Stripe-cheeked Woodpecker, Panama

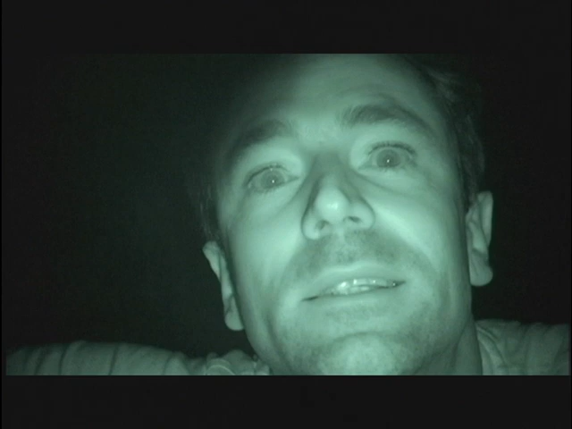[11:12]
possibly if we are very lucky we may even find one of the arboreal species of tree porcupine this is going to be a treat, let's go this is one of the most amazing things is to be out at night night drive is one of the most difficult things but you got
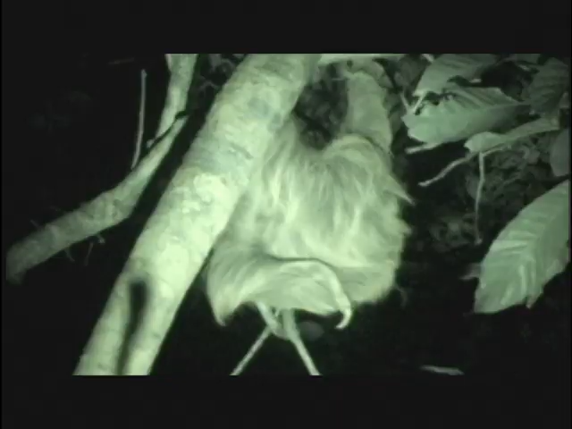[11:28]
to be out to try otherwise you don't know what you're missing got a sloth sleeping
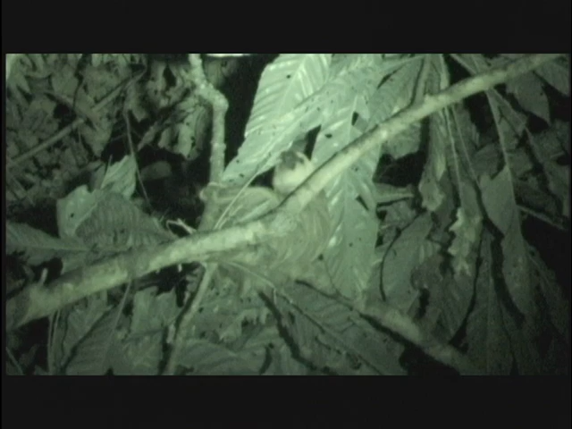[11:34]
up in a branch, horizontal branch it's a two-toed sloth there, right there, Rothschild porcupine oh this is so cool this is great Carlos has just spotted us an arboreal species of porcupine endemic to Panama called the Rothschild porcupine how cool is the sighting man yeah this is a very very hard mammal to find
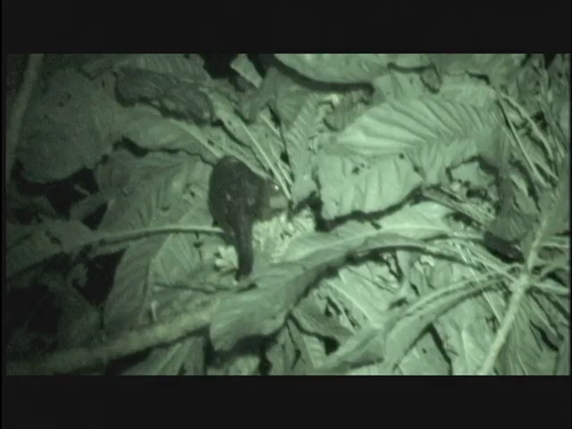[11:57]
especially because it's nocturnal and you know it's a which is the the plant that we're looking at right now so when these plants are flowering there's high chances that you can find porcupine, a sloth, a possum, night monkeys in these type of trees because it's
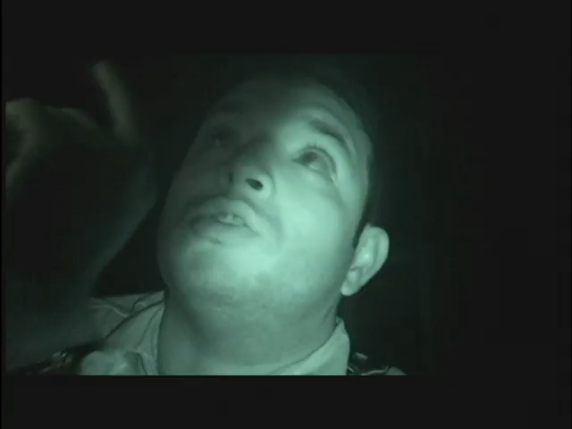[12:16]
a really good sighting we don't get to see this mammal very often so it's really cool
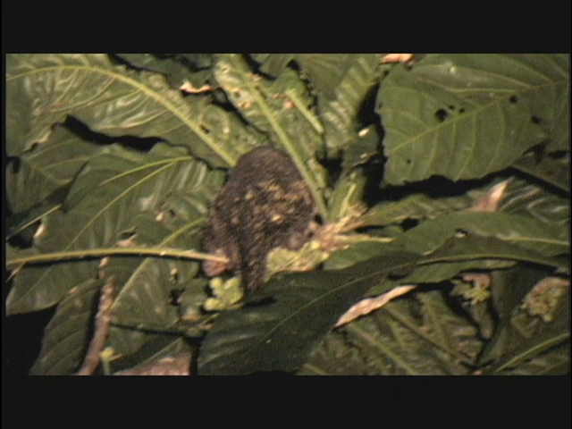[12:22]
Rothschild porcupine it's believed that there may be a population of this porcupine existing in Colombia but that hasn't been confirmed yet and until it is confirmed that is an endemic species of arboreal porcupine right
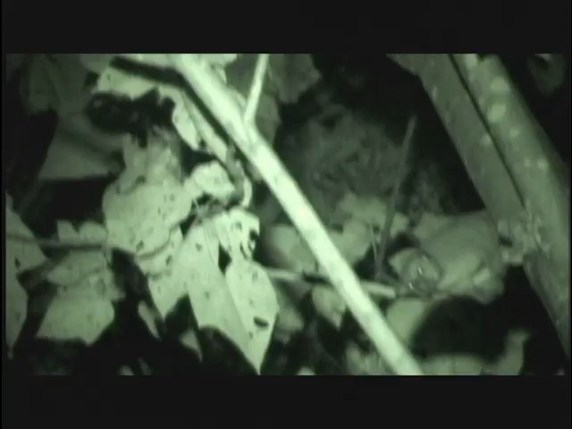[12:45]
here in the Panamanian jungle at night within five seconds in exactly the same tree we've just come across an olingo and a kinkajou Carlos, tell us a little bit about these mammals the kinkajou can sound like a woman yelling at night sometimes you hear this that's cool